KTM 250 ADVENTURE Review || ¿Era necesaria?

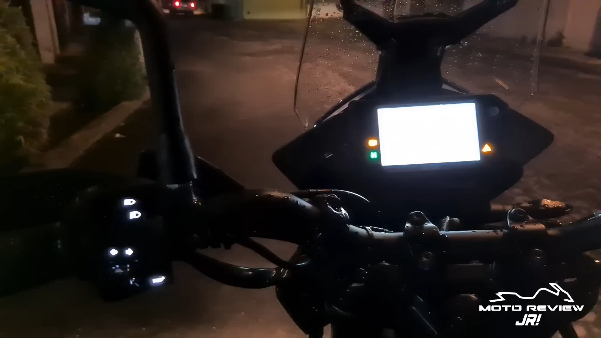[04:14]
La luz principal con todo y que es halógena, tiene una muy buena amplitud, claridad y profundidad, tanto en la luz baja como en la luz alta,
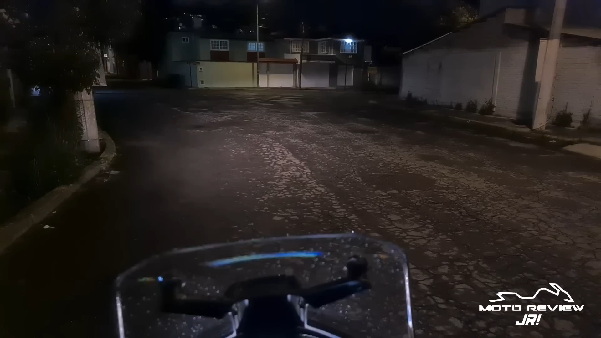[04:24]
por lo cual será difícil echar de menos la iluminación LED de su hermana mayor 390. También hay que comentar que los mandos se retroiluminan.